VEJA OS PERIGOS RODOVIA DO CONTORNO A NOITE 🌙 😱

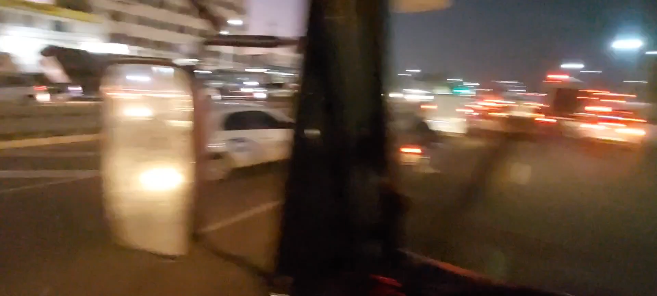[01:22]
Aqui é um cachorro doido da porra aqui.
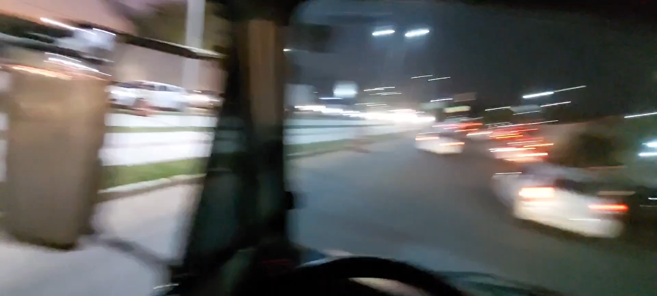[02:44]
Pra galera que gosta, né? Desses vídeos. Olha o trânsito, galera. Como é que tá? Meu pai eterno, ó. Ave Maria. Vamos pegar esse trânsito na volta. Não tem jeito.